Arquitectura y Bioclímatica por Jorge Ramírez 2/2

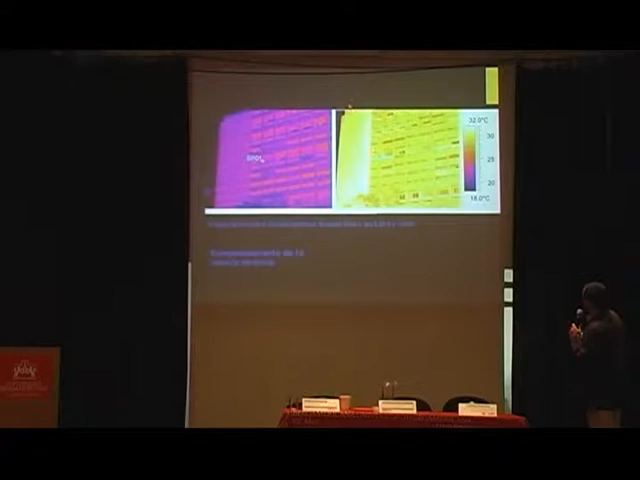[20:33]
Y a las 2 de la tarde entonces fíjense en la misma pantalla las temperaturas del exterior están alrededor de los 32 grados centígrados por acá la temperatura de la pantalla y por detrás se alcanzan a vislumbrar las losas que no se han calentado aún o sea las losas se desfasaron y empezaron a calentarse lentamente durante el día.